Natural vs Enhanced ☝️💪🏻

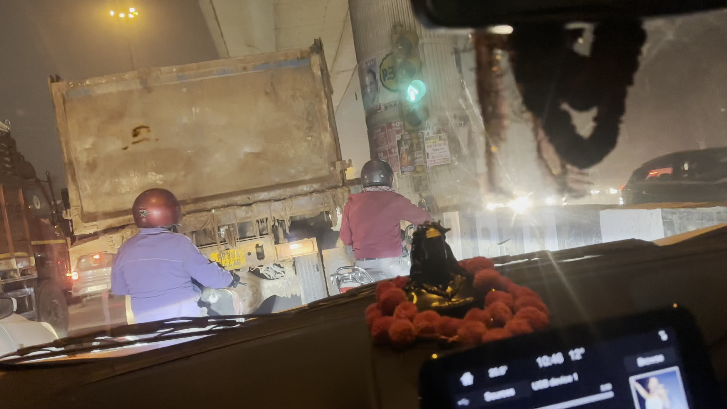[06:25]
फ्रेंड्स मेरा ना यहाँ से जिम मुश्किल से मुश्किल 1.5 किलोमीटर होगा, पर जाम दिल्ली का जाम है ना यहाँ पे,
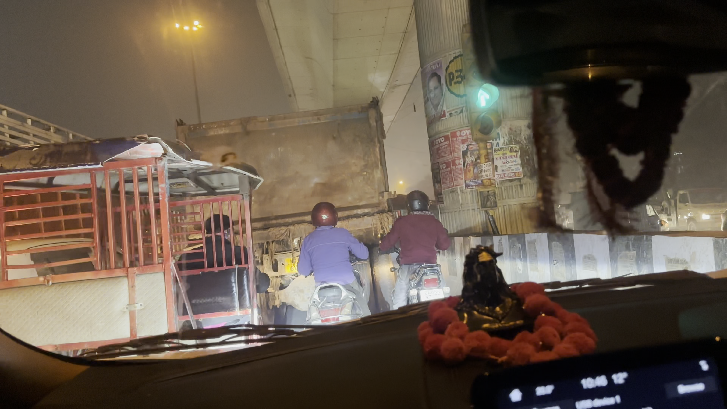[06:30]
ये रेड लाइट ही क्रॉस नहीं हो रही, कम से कम 15 से 20 मिनट हो गए हैं।